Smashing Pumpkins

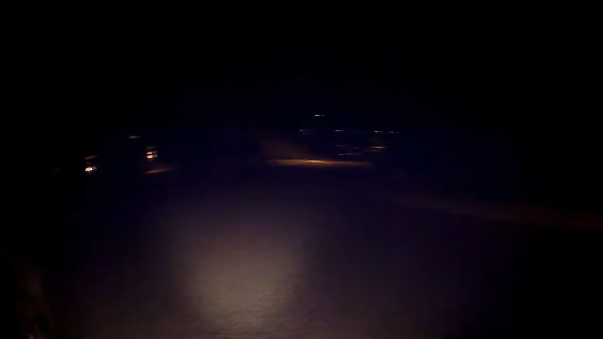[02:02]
I'm sitting in the neighborhood of one of my old old friends on the top of a hill in a cul-de-sac and i'm thinking we should coast down it oh yeah here we go let's get some swalem going so i don't crash i only have front brakes